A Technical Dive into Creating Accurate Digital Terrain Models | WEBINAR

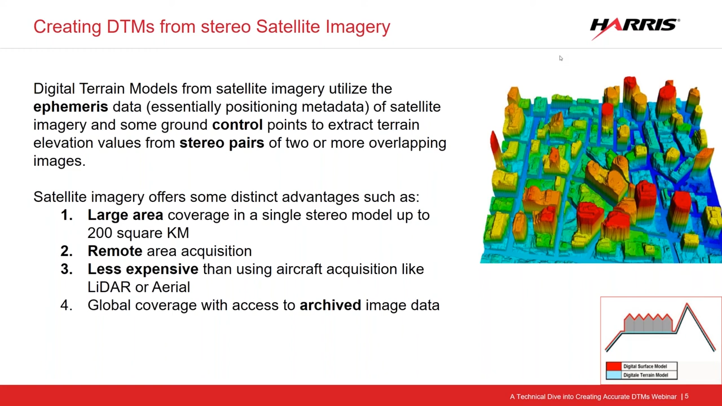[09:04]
if your imagery was collected a year or two ago, and it doesn't really matter, you're more concerned with what the elevation is at that area or the DTM collect. So let's move on with the differences between DTMs and DSMs. So digital terrain models, obviously, are DTMs and DSMs are digital surface models. So if you look at the bottom right corner, it's a nice easy little graphic that kind of shows you the red outline of, those are buildings next to like a mountain. The red outline shows you the surface, where a surface model is anything you can see from above the earth, essentially.
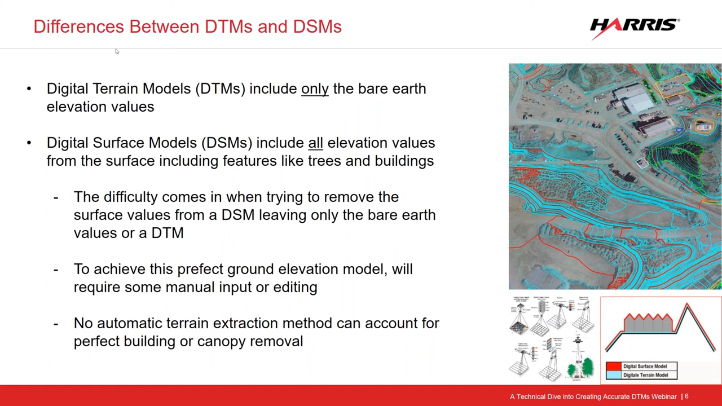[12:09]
And so no automatic terrain extraction method can account for all these surface features perfectly. So it's assumed that a certain amount of editing will be done. To minimize that, we have different ways of doing that. So here's an example of what you would expect a surface model and a terrain model to look like. So on the, on the right there, you see a terrain model where it's mostly flat. Only the differences in elevation come from earth-like features or you can see that there's a road with some, some bridges that were removed.
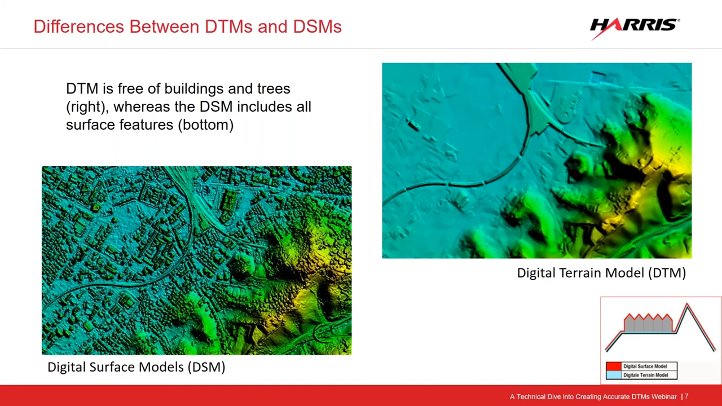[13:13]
It'll take into account the trees and the buildings and, and there's applications necessary for that. Of course, you know, I mean, some applications require that you have information about everything that is included in the elevation model. And so different, different applications obviously for one or the other. So what we're focusing on here is the bare earth terrain model.
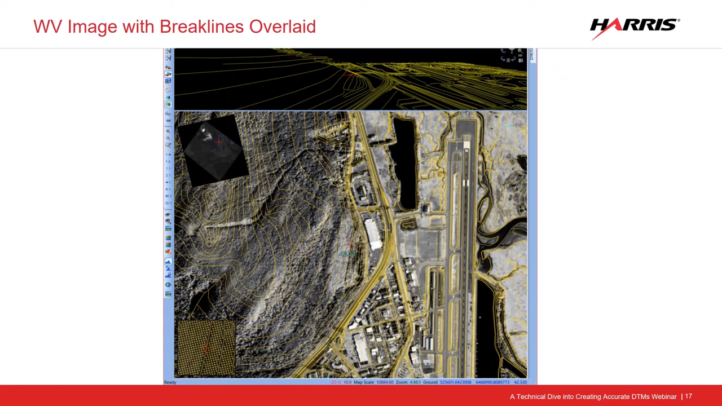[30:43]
But, um, the bottom line is, is we're, we're, we're telling the software what those, um, elevations are based on, on, on starting points and, you know, ground locations and interpolating, uh, visually and manually to get more accurate results.
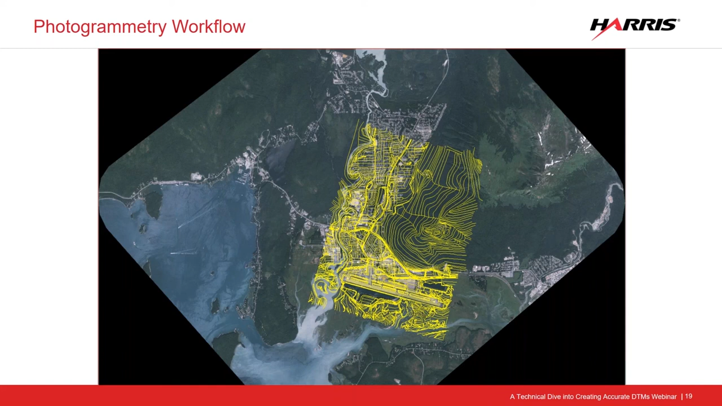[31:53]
And so this, from this, um, we can generate a digital terrain model, um, and it will actually calculate mass points in between these break lines. So here's kind of an overlay of, of the break lines collected from a refined RPC data set. The break lines have been with control, but you'll notice how the, the raw basic geocoded RPC information image below is offset. Um, that's just because the, the rational polynomial coefficient, uh,
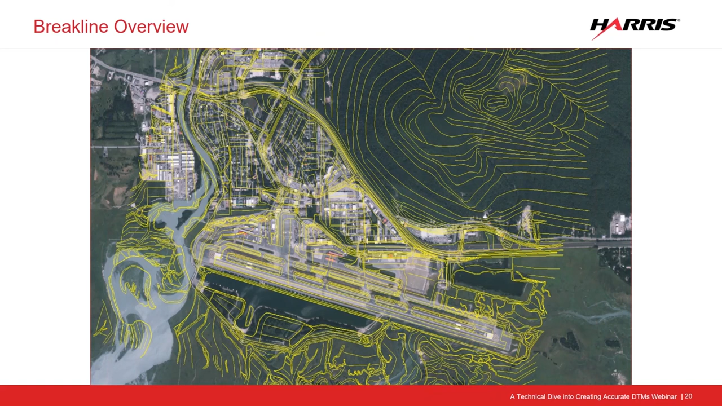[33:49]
uh, that parallax or that shift or that terrain relief displacement in order to get accurate, uh, locations for any given pixel and any given elevation from those pixels, uh, from any image set.
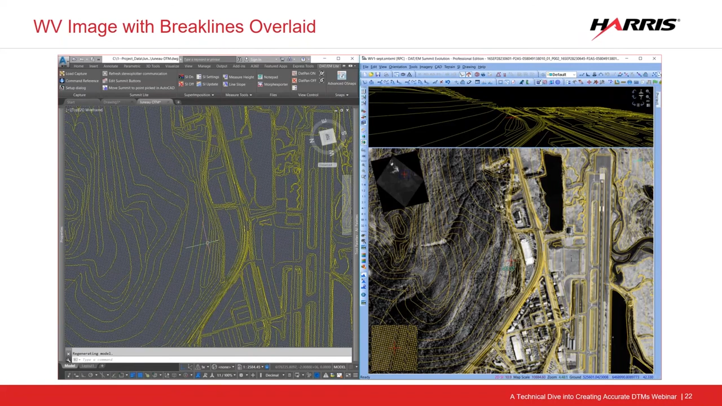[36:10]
um, drawing on the left as well as on the right. And then I finish and then you have a drawing file with 3d, uh, 3d break lines, uh, 3d vectors. So there's, uh, more of a, a view of what the editing environment looks like. So, uh, again, I've got that kind of wire frame mesh view at the top right, kind of looking up the side of the mountain. I've got a, uh, a vector selected, a break line selected, and you can see all the nodes that that break line is comprised of.
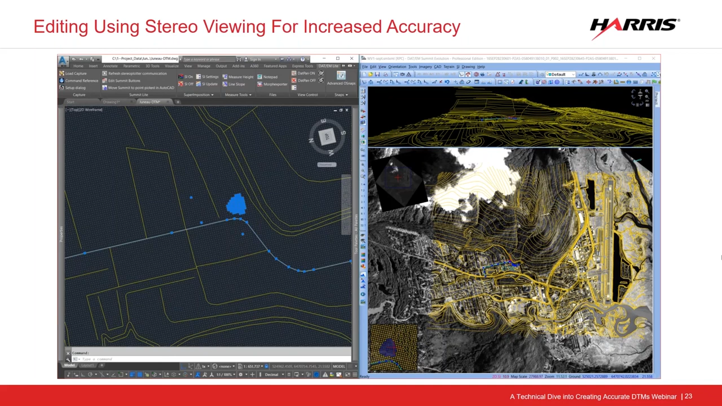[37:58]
and then I'll turn the points back on and zoom in and make sure that they're actually on the ground and they are perspective of where the break lines are, which they are. All right. So then there's the mass point collection. So again, we're looking at that wireframe mesh, uh, visualization on top here and on the bottom right image here, you have, um, the overview scene and a little chip viewer and you see the mass points collected. The mass points, um, are collected with the project information like the GCP collection and the, uh, refined RPC information, uh, and those are collected automatically from the stereo image pairs.
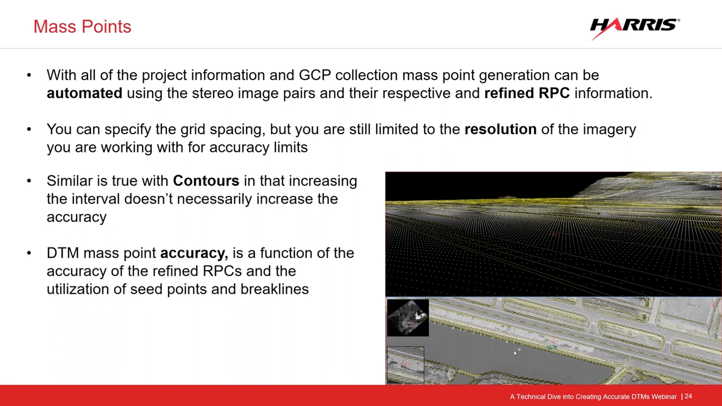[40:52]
So by utilizing these control points, we can basically make the accuracy of this, the satellite ephemeris data more accurately by using, um, GCPs and, and the like, uh, control points and that kind of thing. So that actually could be a deliverable if someone wanted. So here's just an example of, again, that runway area and the water in the surrounding area and a bunch of the brake lines that were collected, uh, soft brakes and hard brakes.
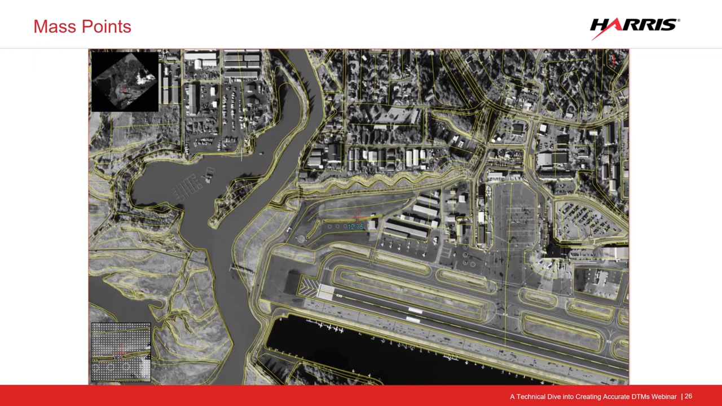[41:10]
Um, depending on, you know, what you're doing will depend on how, how tight, uh, you want those, those brake lines. Um, and then here's the mass point generation from that. So you can see there's a lot of points still that, that need to be generated aside from just the brake lines. But if you look at any given spot like this, this brake line here that, uh, was generated, um, that was collected to ensure that the buildings are not interfering with the DTM generation.
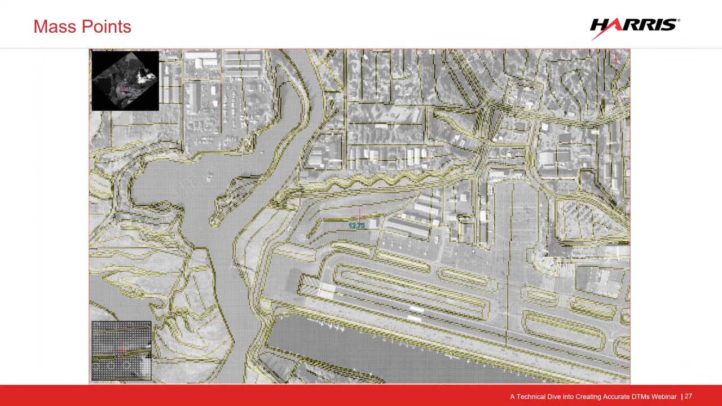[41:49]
And we just put lines there, uh, so that the, the point collection will be on the ground. It will not include any buildings, any trees, any bridges, any, you know, uh, features that are essentially manmade.
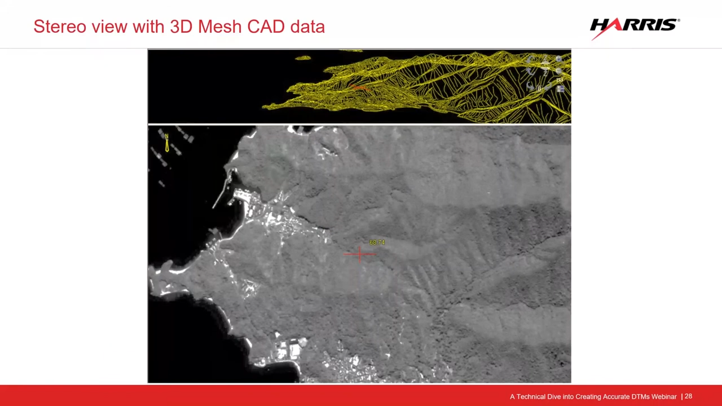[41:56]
Here's another example of, of again, that 3D mesh environment. Um, so if you drape that over the, the stereo imagery, here's some ridge lines that were collected and then even, even the drainage patterns that go down, um, that, that tree canopy. And this is from satellite imagery. This is, this is probably, uh, an eight meter product or a five meter product. Um, with satellite imagery, it's hard to get, you know, better than that, even from an automated source, uh, actually an automated source is no doubt going to be, um,